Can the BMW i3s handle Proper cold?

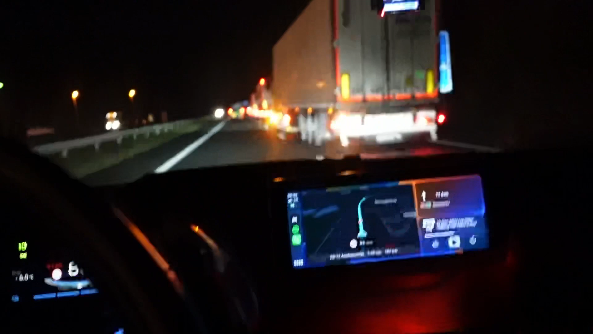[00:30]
need to help the truckers sometimes. We're on the road every day all day and bringing our goods so whoa this guy's really quick or these guys are really slow Normally it takes a lot longer for a truck to pass so good for you man Oh he's doing 90. He shouldn't be doing 90 but hey What are you going to do? Oh there's a cold one.
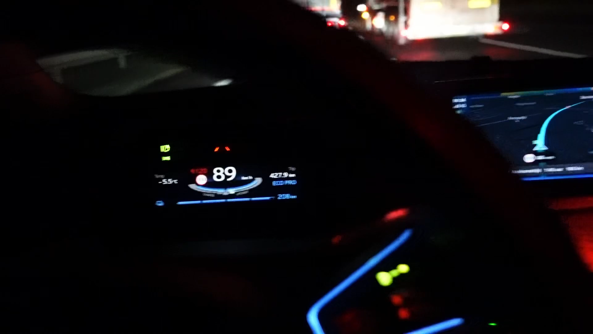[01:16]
kilometers so yeah all should be well I think I can make it easily especially because there's a lot of trucks overhauling in the morning and those kinds of things so Yeah It's not the quickest way to get to work so during rush hour but It is what it is
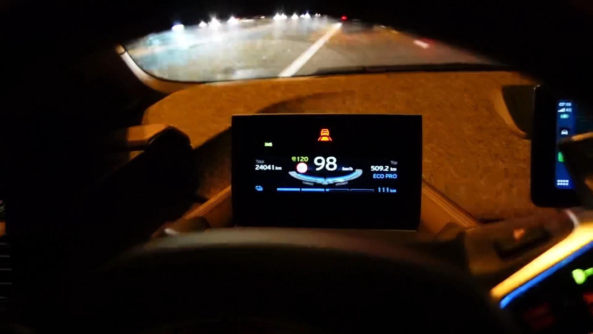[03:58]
So we are at 90 kilometers and we still have 53 percent of
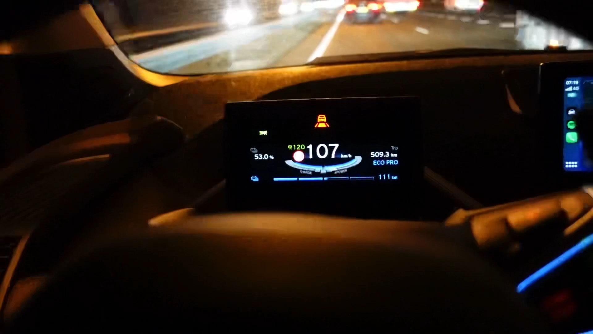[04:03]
range The temperature dropped significantly though it's here it's minus eight out
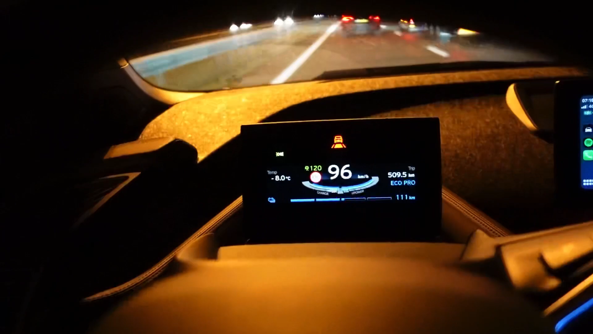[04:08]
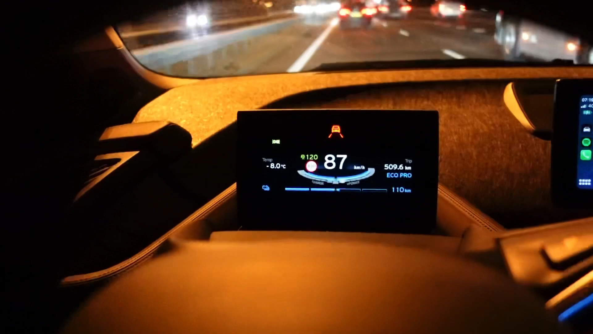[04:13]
So yeah pretty cold but plenty of range
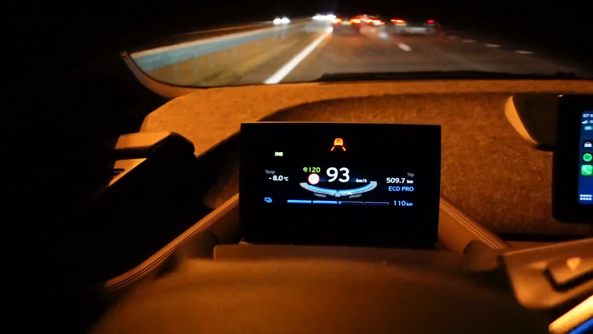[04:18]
Whoa, it's even minus nine out